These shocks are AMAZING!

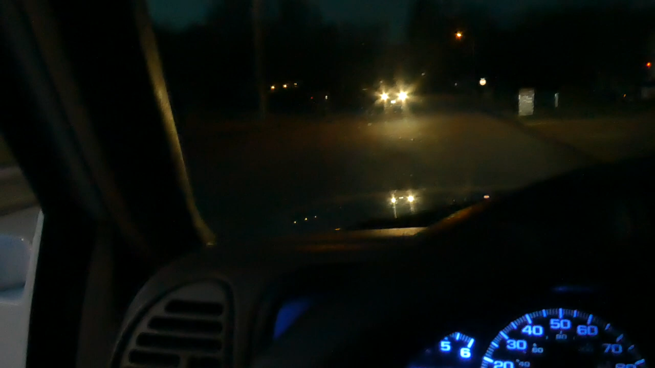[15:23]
Those Rough Country shocks, you could just, you know, pretty much, it felt like I was riding on, like, basically leaf springs. For those of you who have been wondering, 18% tinted windshield versus no tint.
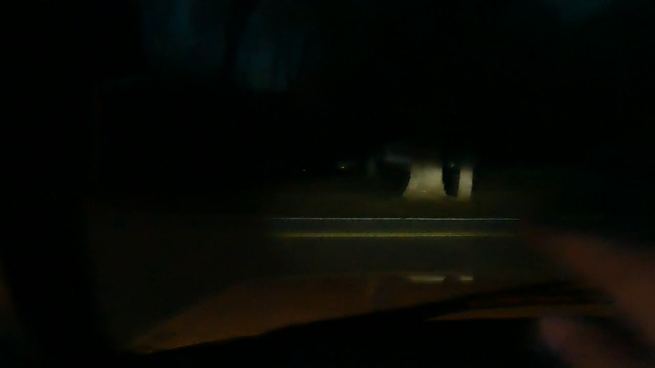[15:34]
Yeah, this is pretty much what it looks like when you're driving it at night. Maybe not as extreme as what the camera shows it yet, but, yeah, you know, this is pretty dark.
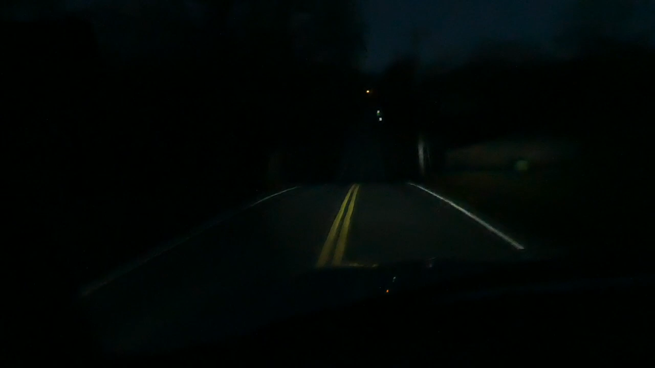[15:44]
So those of you guys who asked me on Instagram what my windshield percent is, it is 18%. I didn't want to go 5%. I didn't want to be that person that went 5% and couldn't see anything at night, but with the tinted windshield, it wasn't really too terrible as long as you've got some decent headlights.